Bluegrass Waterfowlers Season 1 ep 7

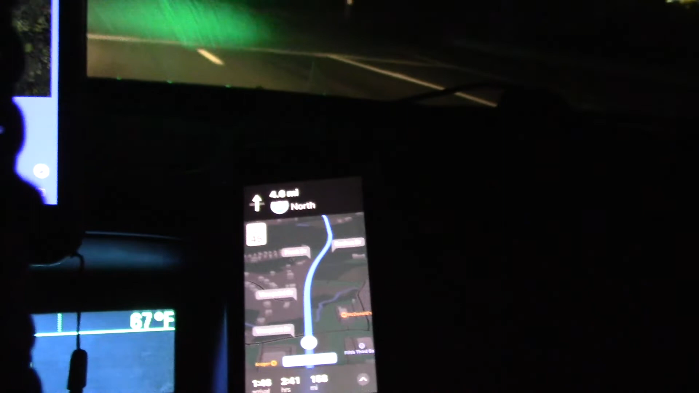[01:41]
168 mile until we're there. So
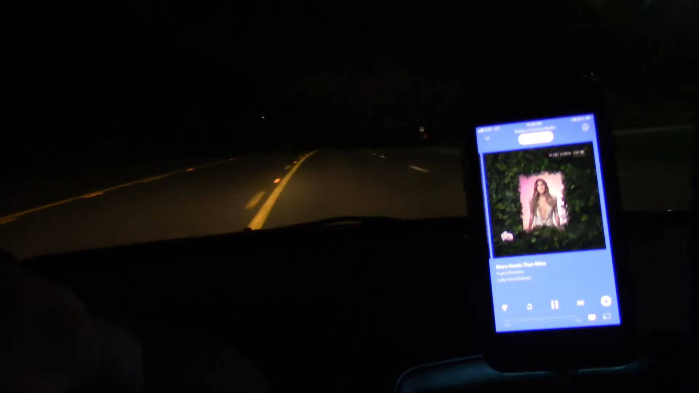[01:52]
just wanted to do a little road vlog so that way you guys knew where we were at. We'll check back in with you when we get closer. All right, guys, we've been driving about 2 hours
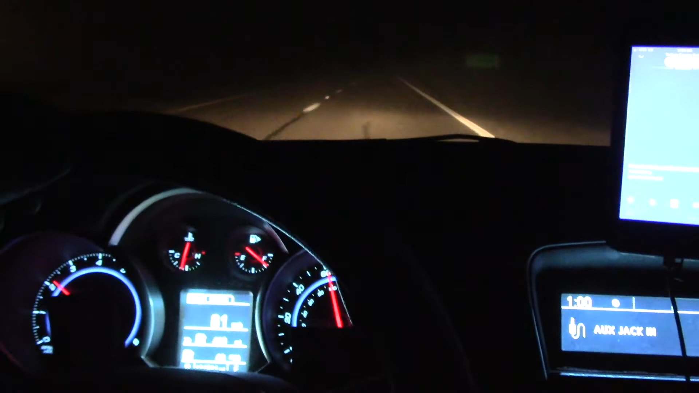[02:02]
and it looks like we're about 58 mile away.
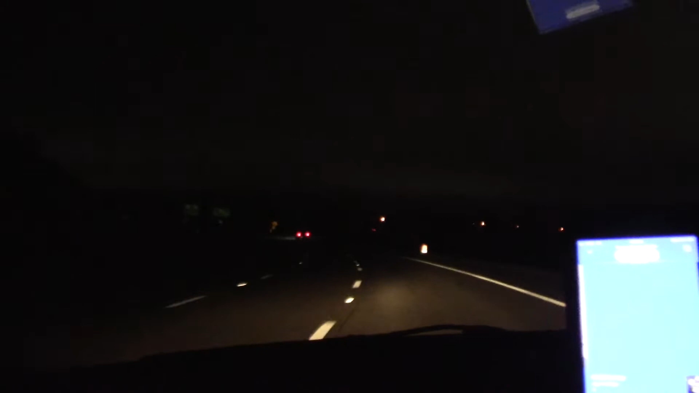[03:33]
I don't know if you guys can see it because it's kind of dark. We're getting ready to get into Charleston, West Virginia here. So we're just about to go across the bridge and get into West Virginia. So hang tight. Yep, Point Plesant, Huntington is where we're going. So that was what the sign right there just said.
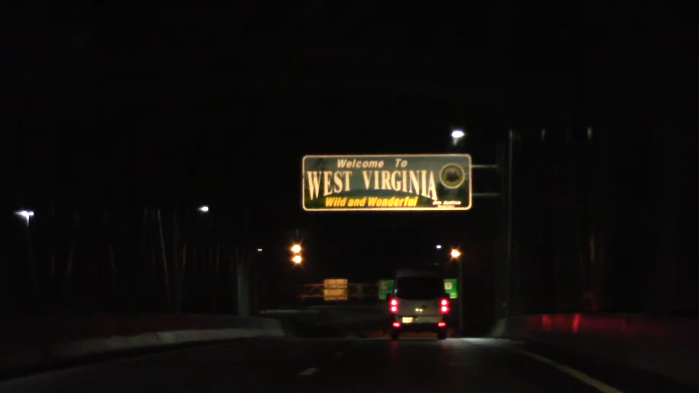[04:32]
Come back to you guys live at the manager station.